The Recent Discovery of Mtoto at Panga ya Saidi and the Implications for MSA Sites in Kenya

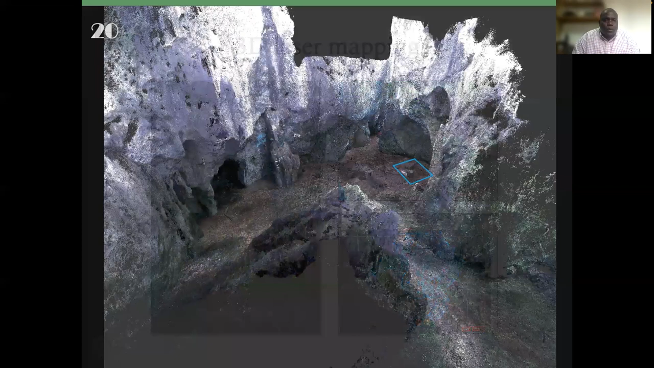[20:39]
you can be able to see how the cave actually system